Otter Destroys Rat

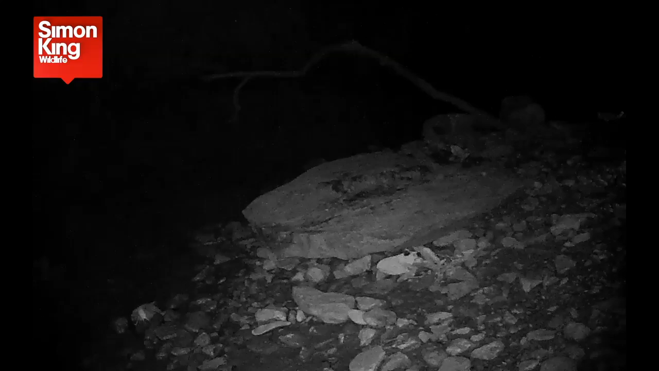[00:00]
From time to time, we put pieces of fish out on a rock in front of River Cam in the hope that we might attract an otter through the hours of darkness. And we do get visits from otters almost every night, but on this occasion they were beaten to it by brown rats.
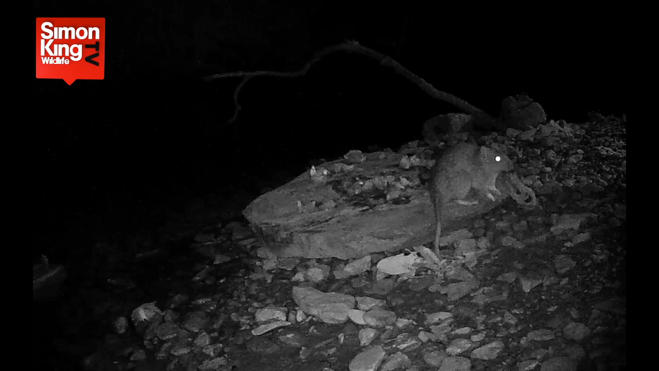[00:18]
Rats are common in wild meadows, and this brown rat was particularly quick off the mark, cleaning up every last piece of fish. But the otter got his own back. Boom! Have another look at that! A rat comes out of nowhere, looks like it's been fired out of a gun. In fact, it's jumping off the bank to the right of the camera, closely followed by the otter. The rat makes the mistake of going into the water where it stands no chance of escaping the otter's swimming prowess.